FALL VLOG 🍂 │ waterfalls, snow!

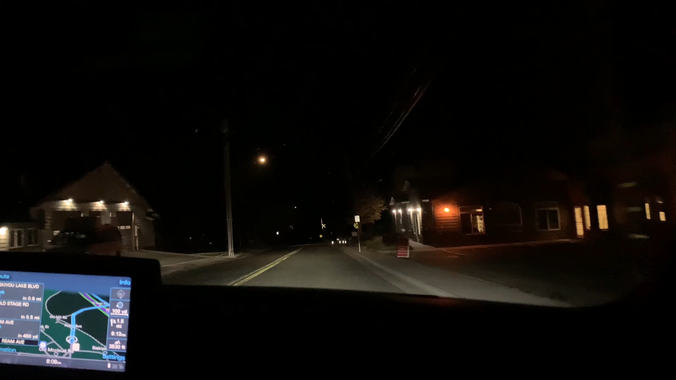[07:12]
It's snowing right now, but you can't see it. This is such a vibe, listening to Inner Child and driving in the dark with snow.
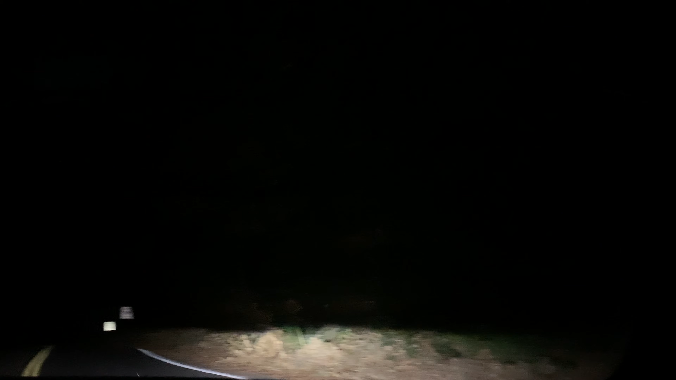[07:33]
Snow and friends. It's really snowing. Yes, only when you drive you can see, right? Yeah, it's so cool. This is so cool, it's snowing. We've got V-Min in the background.